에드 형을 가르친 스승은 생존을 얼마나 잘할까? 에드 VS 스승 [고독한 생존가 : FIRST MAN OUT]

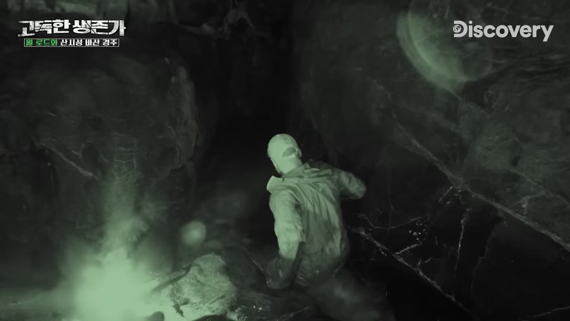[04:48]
And it's getting much fiercer now! Oh! Oh! That's cold. That is properly cold. No, that's too cold. I'm too deep. I'm now wet up to my chest. I haven't got much more than half of the torches left.
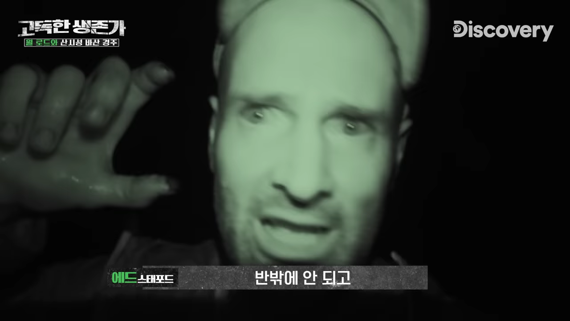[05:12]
And the water is just getting too late. And I am freezing. Properly, properly, properly cold now.
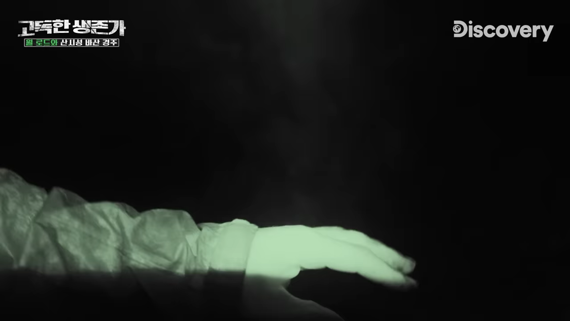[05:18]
That water is likely to be about eight, nine degrees Celsius.
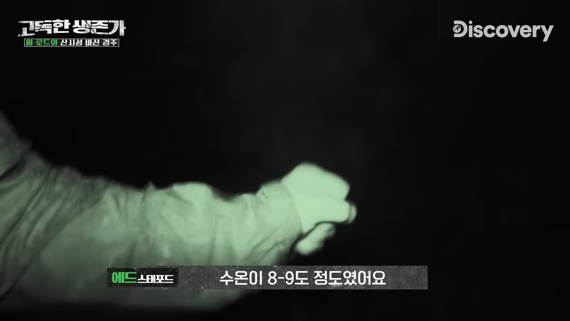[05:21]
And I do risk going down with hyperthermia. I've decided to stop and I'm going to use the firewood. I think it's probably better to have my skin. Oh! That was warmer already.
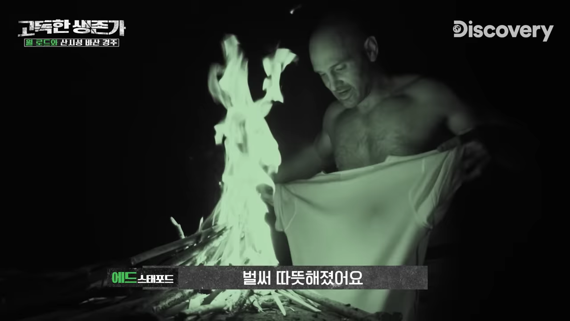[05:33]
That is so much warmer. If I can get these dry, I'm absolutely sorted.
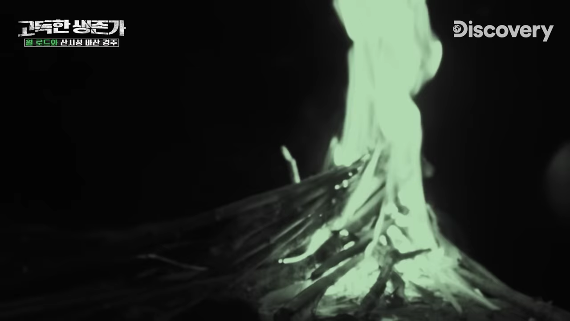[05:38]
I have had to backtrack, but I'm going to take the positives out of this.